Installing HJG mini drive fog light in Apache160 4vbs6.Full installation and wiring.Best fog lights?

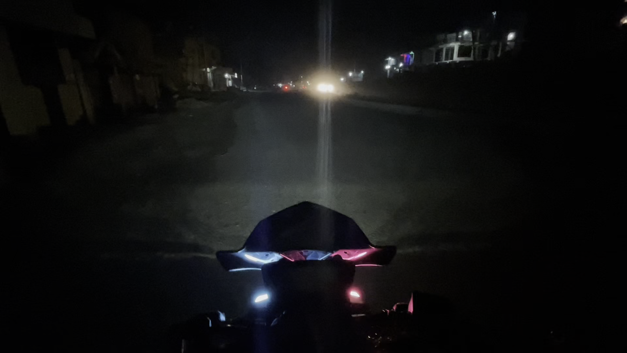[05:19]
और अब इसकी हेडलाइट जो है वो मैंने मेन ऑन की है, तो मैं बाइक को स्टार्ट करके इसकी हाई बीम भी जलाता हूँ, फिर मैं फॉग लैंप जलाऊंगा, आप चेक कीजिएगा।
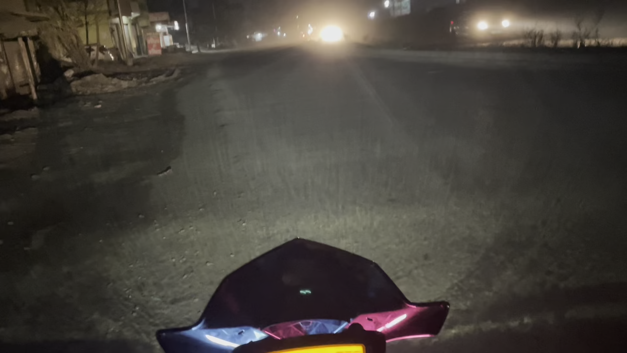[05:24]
तो हाई बीम जल गई है, कोई फर्क उतना नहीं लग रहा, खास आगे से गाड़ी आ रही है, जान देते फिर एक बार बताता हूँ।
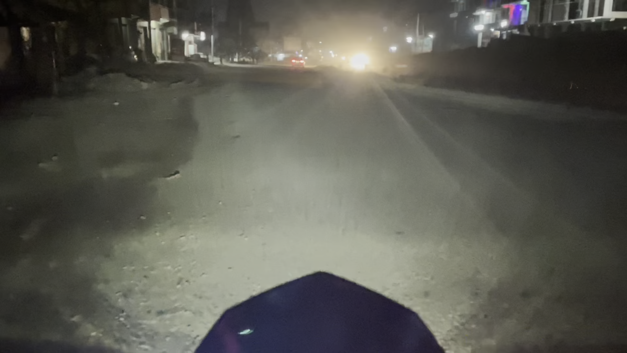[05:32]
रोड एकदम क्लीन हो चुका है, तो ये बाइक स्टार्ट करता हूँ और ये हाई बीम है। सो गाइस अभी सबसे पहले मैं इसकी लो बीम ऑन करूँगा, तो ये लो बीम चेक कीजिए और अब हाई बीम से अब आप फर्क चेक कीजिए।
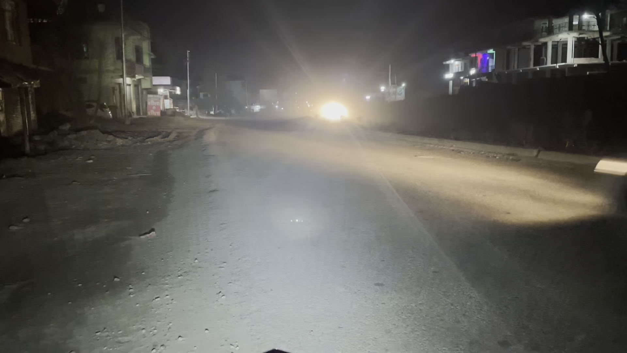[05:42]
तो गाइस कितना फर्क इसकी लाइट से जो पड़ रहा है, वाइट लाइट तो आपको अभी समझ नहीं आ रही, ऊपर येलो आप चेक कीजिए।
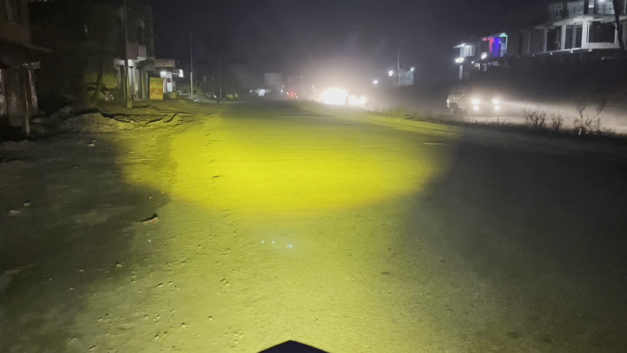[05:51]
तो गाइस आगे तक आप तो चेक कीजिए।
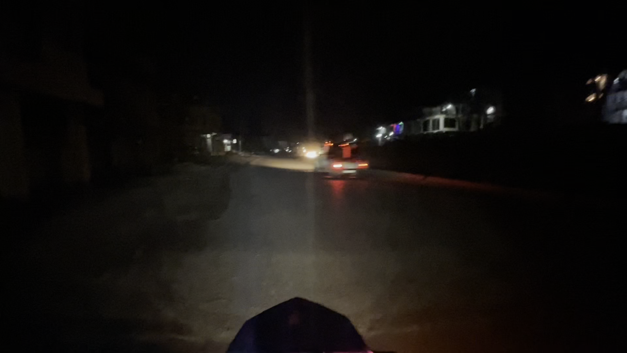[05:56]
तो गाइस मैं आपको जहाँ पे बिल्कुल अंधेरा होगा वहाँ पे अंधेरा चेक कर सकते हो कितना, तो मैं आपको इसकी लाइट चेक कराऊंगा जो इंस्टॉल हुई आज।